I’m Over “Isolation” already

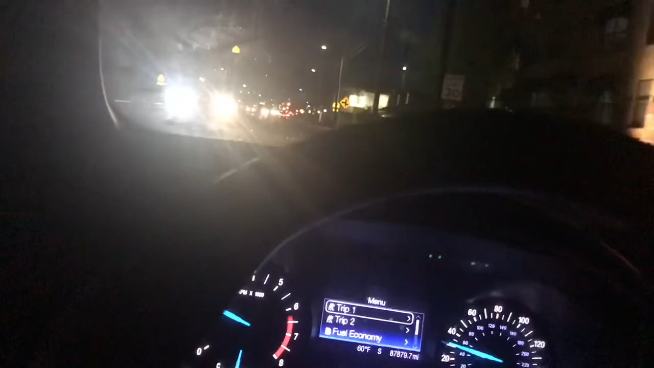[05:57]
So this right here is the real test This is Lone Tree Everybody's always on Lone Tree This is what is it? Friday? Friday evening?